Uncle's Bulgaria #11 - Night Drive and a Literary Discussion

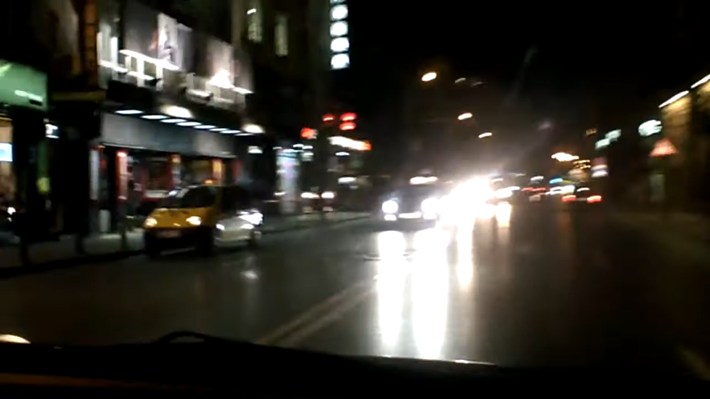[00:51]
centre of Sofia all lit up for the evening nightlife. So, what's your impression about Sofia? I like it so far.
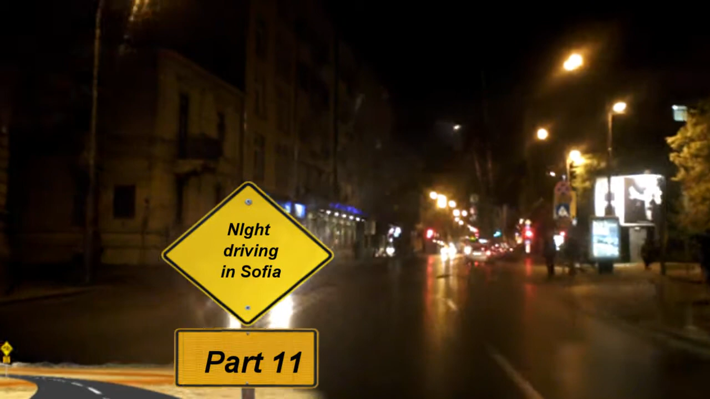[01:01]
Fantastic. It's a nice mixture. And I was saying earlier that I find it, you have many, many parts of green spaces, yeah.